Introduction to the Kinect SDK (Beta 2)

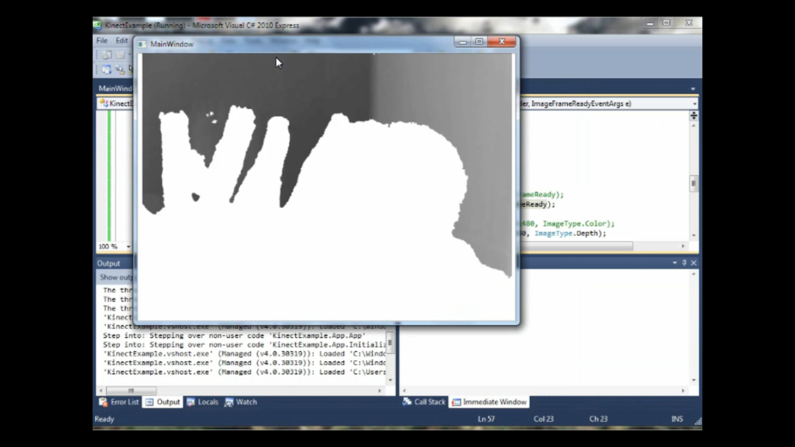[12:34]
That's me from before just with our depth image. Um, white is things that it can't detect because that's too close to it. But then the further away we get, the darker it gets. And that's the further away stuff.
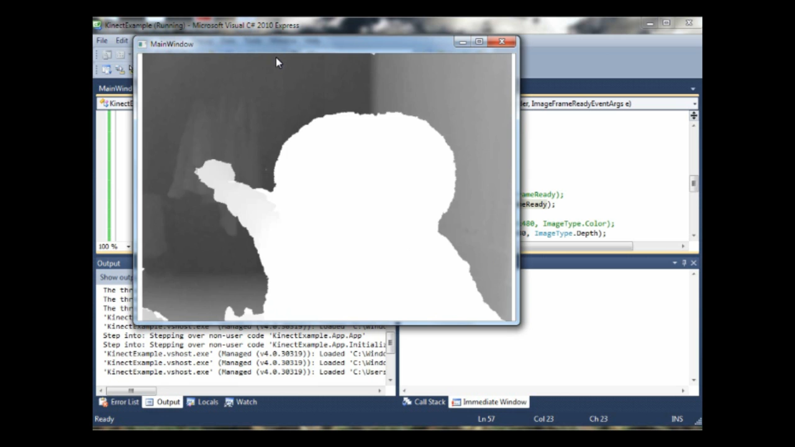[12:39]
Um, you might notice I have a few too many fingers, um, because it doesn't like shadows.
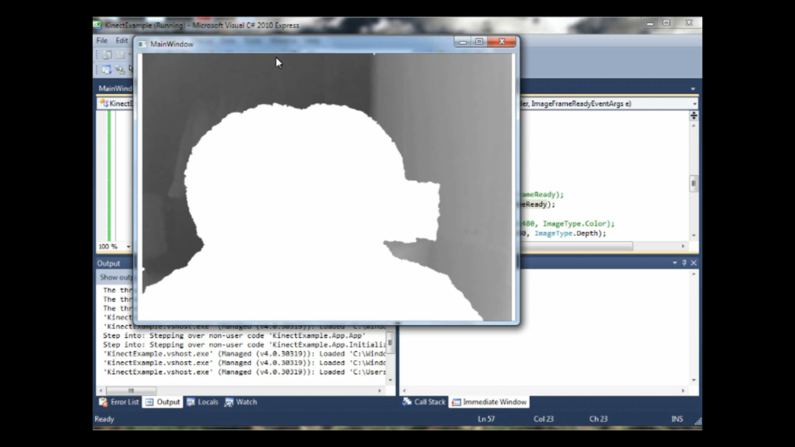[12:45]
But really, that's basically the Connect SDK 101 for you.